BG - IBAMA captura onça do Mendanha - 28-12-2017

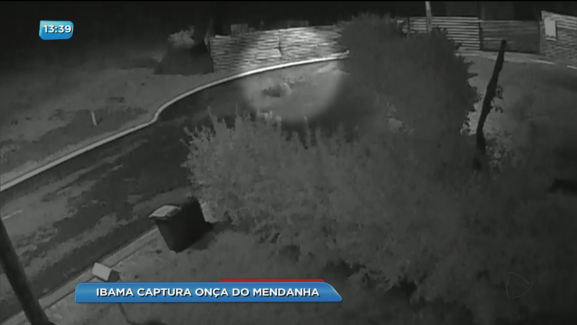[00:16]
onde o felino foi filmado no início do mês.
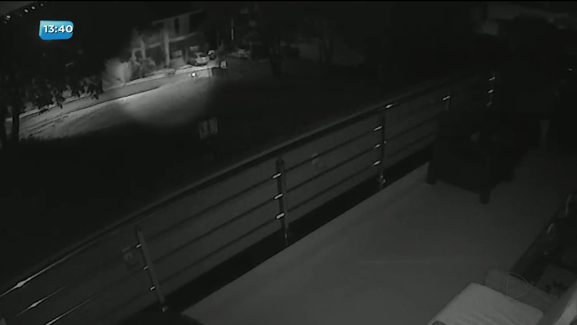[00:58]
como a gente pode ver nas imagens, dentro do condomínio fechado.
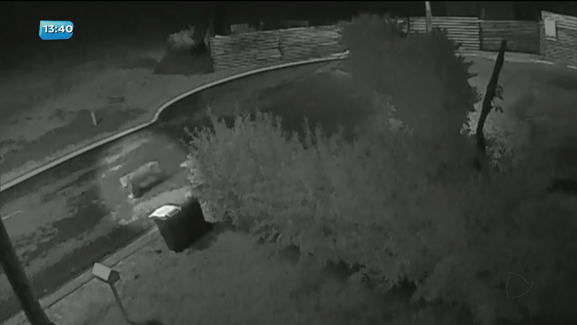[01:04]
Agora, o que chama a atenção é que lá bem perto do muro, há pouco mais de um mês, um cavalo aqui da propriedade foi morto e você acredita que foi a onça.